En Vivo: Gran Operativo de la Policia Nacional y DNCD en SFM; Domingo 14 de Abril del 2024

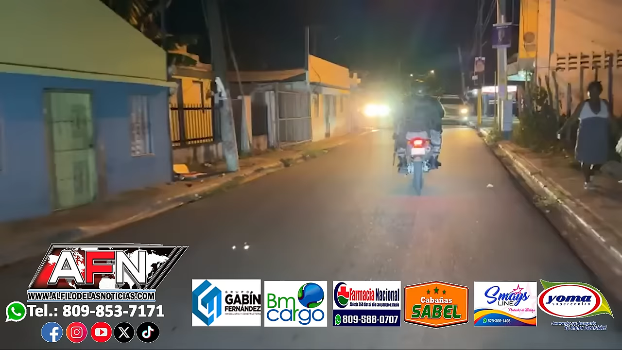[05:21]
Vamos allá, Indy García. Uy, dímelo. Indy García, Wilfredo Almonte. Llegando y compartiendo, vamos a esto, vamos a esto. La compradera de la noche. Sí, señor. Vamos a ver el toro aquí dando un paseo. Lía Paulino, saludo, Lía Paulino.
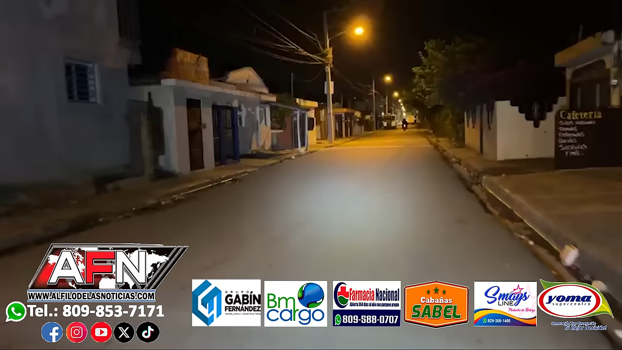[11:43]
Vamos a ver. Michelle López, saludo Michelle. Allá va el toro. A todo.
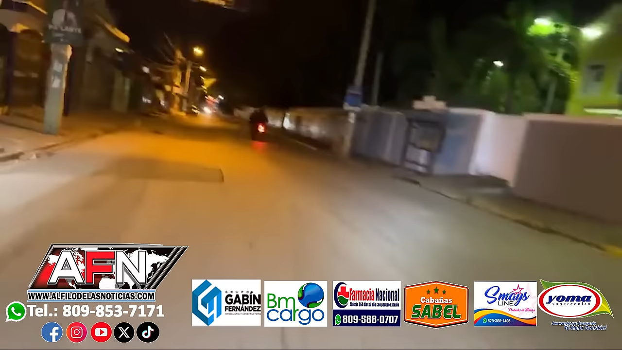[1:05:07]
Cuidado. Cuidado. Oh, por ese acotado. Uy, cuidado, perro, y te cae. Voy a andar ahí ruling. Ay, no, perro. Ay, ay. Protégelo, señor, con tu espíritu. Velo ahí. Wow. Ay, ay, ay. Vamos, que me faltaba la moto GP hoy. Ay, ay, ay, ay, ay. Cuidado, que doblamos abajo. Ay, la esquina del gusto.
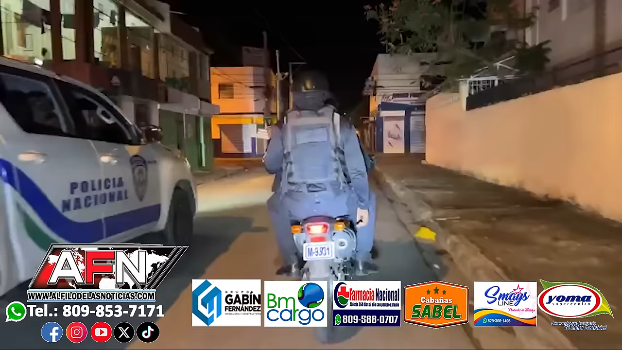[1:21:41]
Échate para allá, toro, échate para allá, toro, que toro,